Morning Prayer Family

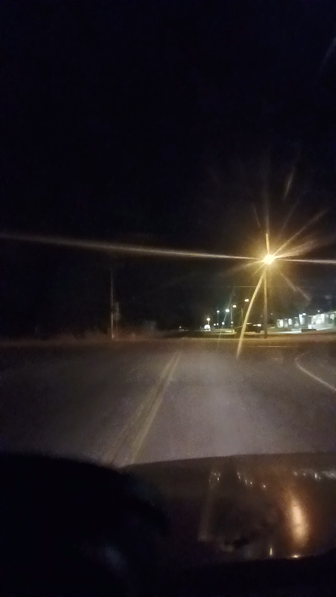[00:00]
Good morning, brothers and sisters. I'm going to give you a different view today. I'm going to give you the Highway 52 view. So you guys can see a different scenery a little bit on my journey amidst all the headlights that blur my camera. To be absent of the body is to be present with the Lord.